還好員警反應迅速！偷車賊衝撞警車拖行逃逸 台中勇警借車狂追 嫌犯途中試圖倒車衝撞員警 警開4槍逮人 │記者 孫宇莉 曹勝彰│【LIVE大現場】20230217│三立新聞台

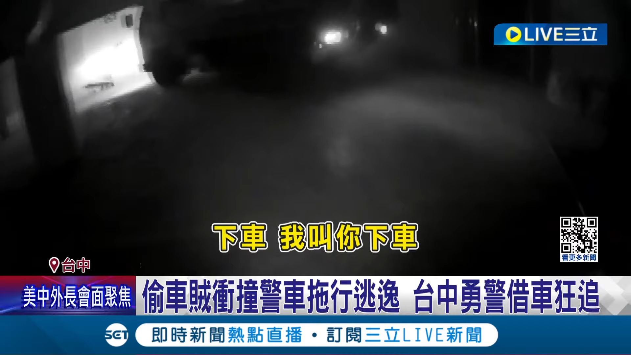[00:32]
冲撞我叫你吓他吓他吓他吓他远景连开四枪终于将陈信窃贼压制
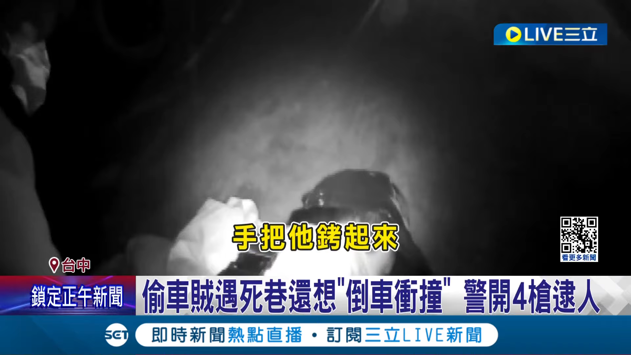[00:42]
逮捕去搞了警匪追逐场面就发生在16号晚上有车主报案车辆遭窃但警方发现这辆车还在行驶派遣巡逐警力前往大理区中心路二段拦捕